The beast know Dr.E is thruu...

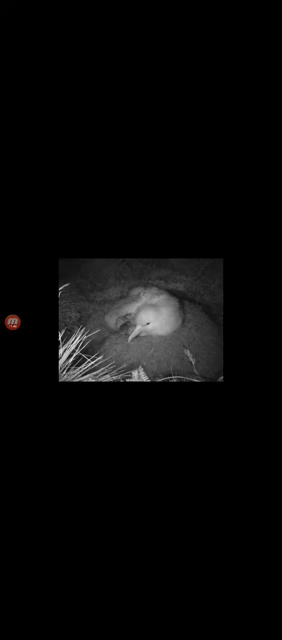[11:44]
Okay, these are albatross birds. The mice are eating them. The birds even eat them. They'll eat, you know. Look, just going in on a bird. And they're not just eating like one bird. They're eating hundreds of birds.
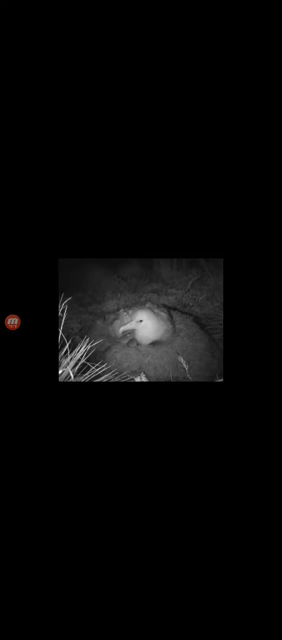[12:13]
Yeah, see, the nice little, look, they just feasting on the bird. Yeah, because they sleep with their eyes open, so the mice are eating them while they sleep. Yeah.
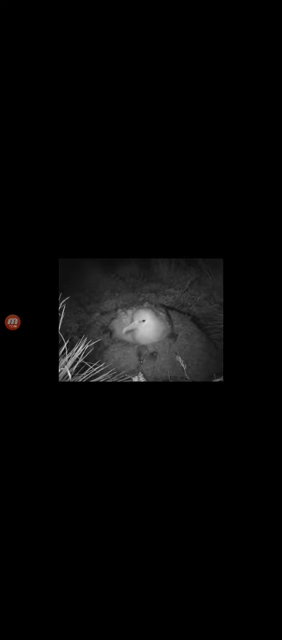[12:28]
And this is a baby bird, but watch what they do to this adult.
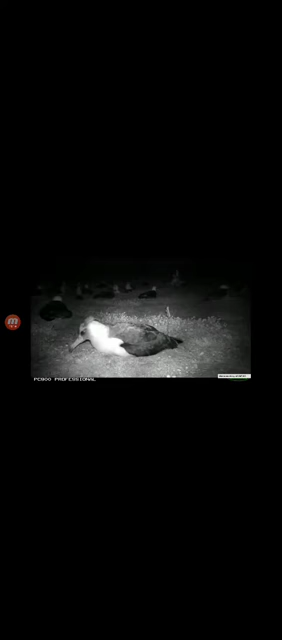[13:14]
And they're called zombie mice because what they'll do, for some reason, they like feasting on a bird brain.
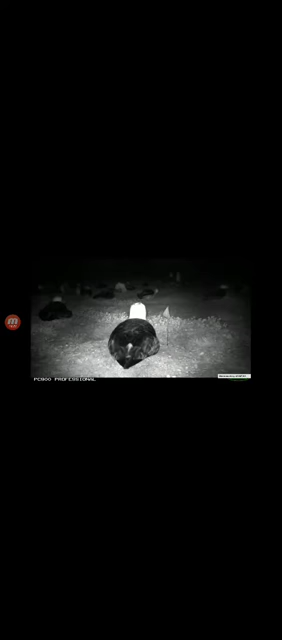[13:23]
Yeah, they'll climb on top of the bird and just eat through his brain for some reason.